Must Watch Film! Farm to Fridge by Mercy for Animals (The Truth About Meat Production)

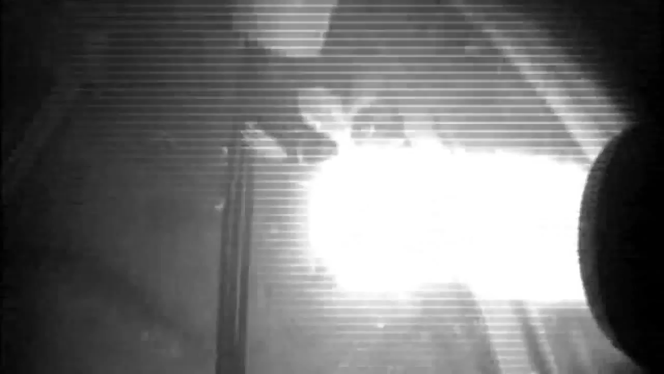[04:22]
throwing live hens on dead piles and in trash cans,